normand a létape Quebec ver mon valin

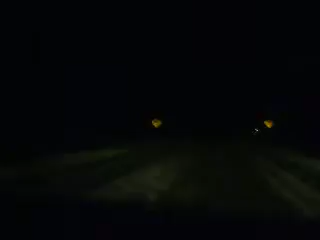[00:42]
neige fort, il est à peu près 40 cm, c'est débile, j'avais vu autant de neige au mois de descente,